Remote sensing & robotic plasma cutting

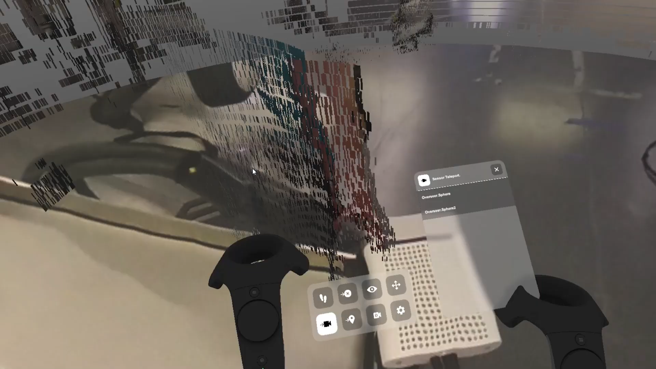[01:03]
The 360 LiDAR is fused with that camera data so where
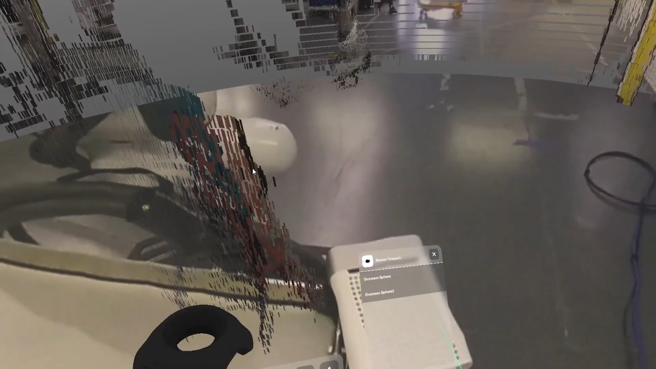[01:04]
the two
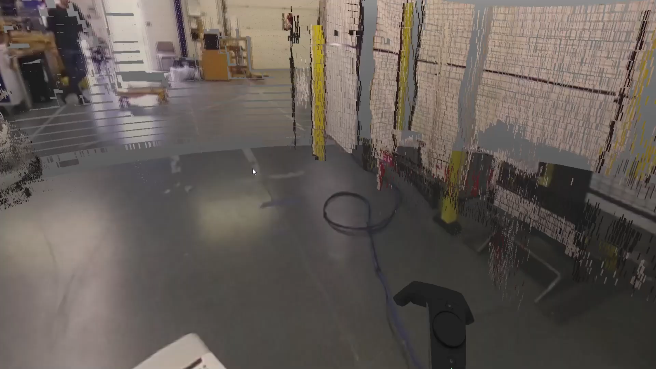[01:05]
align you can get depth data as well as colour data.